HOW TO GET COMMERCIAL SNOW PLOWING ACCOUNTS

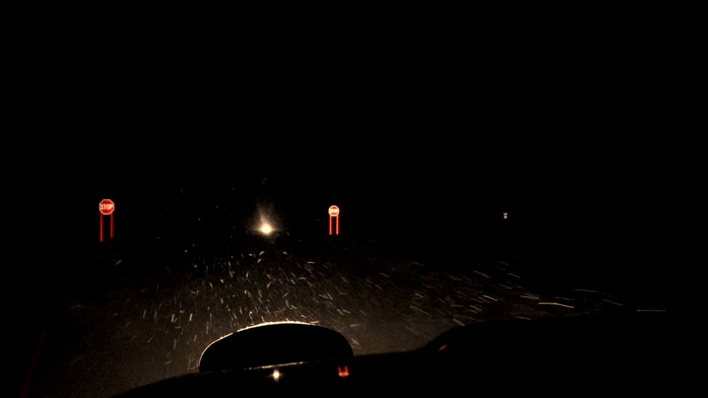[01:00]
It is snowing super hard right now and I can't see very good, which is weird because there was really no snow projected to come tonight. What I'm doing right now is it was below zero for several days and what happens is salt is ineffective during that time. You lay it down anyways for traction and, you know, so people don't slip and fall, but it doesn't really melt anything. So over that time you get a bunch of hard pack built up,
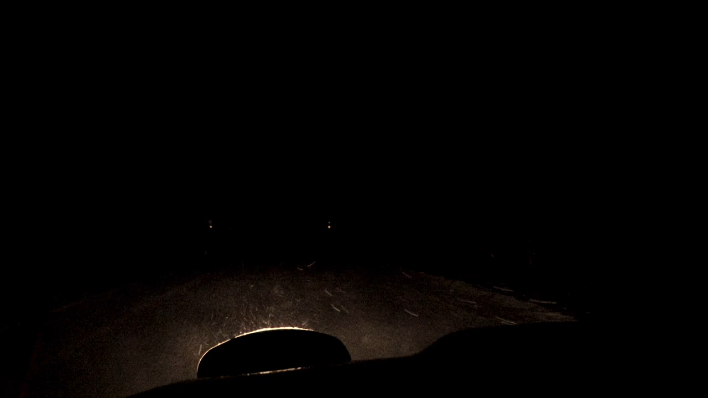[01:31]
usually a couple inches of really hard pack down on the asphalt and basically it warmed up to like 31 degrees and that turns to slop and we have to go get it out of there before it refreezes and just makes life like really bad.
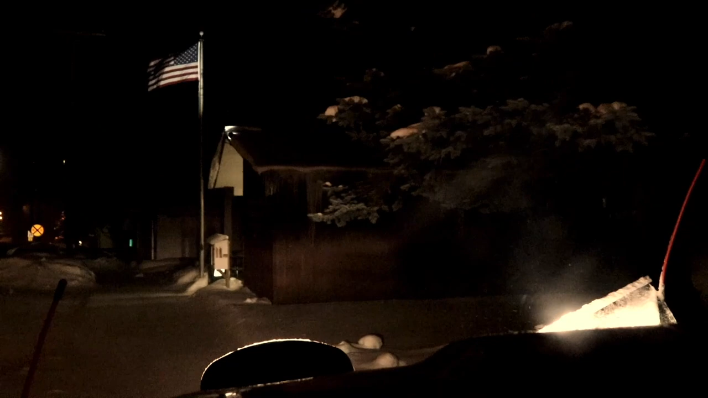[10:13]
And no, I don't normally plow sidewalks like this. But, this is the city's responsibility or the village's responsibility to do this sidewalk. And they don't do it. So, the police asked me if I would be a gem and clear that sidewalk off for them.
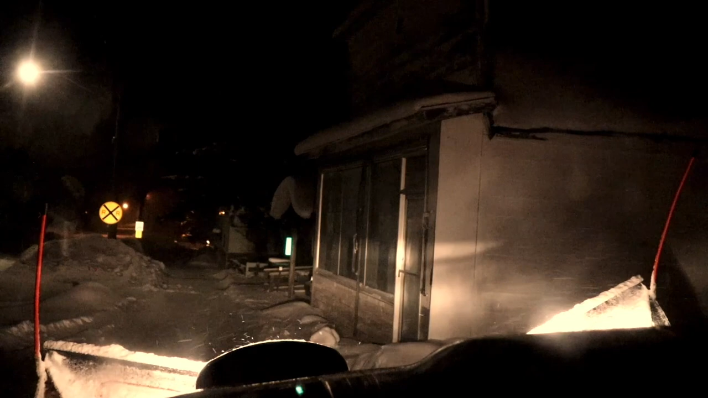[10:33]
And the deal was, is yeah, I'll clear it off. But, if I'm not charging you any more money, I'm definitely not shoveling it. Same thing with this area right here. This is City Street, but the city doesn't take care of it very good. And all the customers park right here.
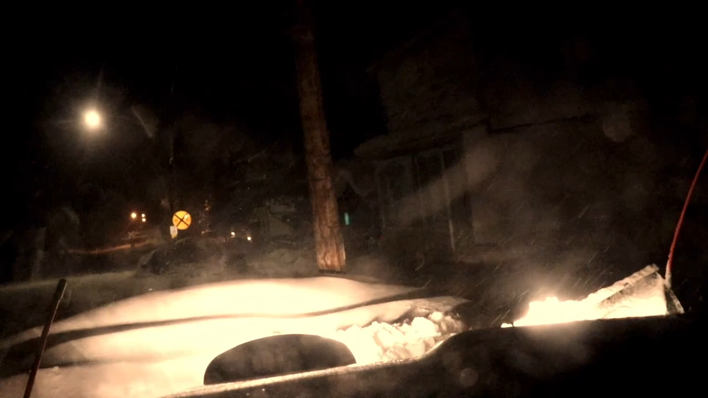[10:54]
So, I'm just kind of a nice guy and I'm only making a couple passes in here. It's not taking me that much more time and it puts me, you know, in good graces.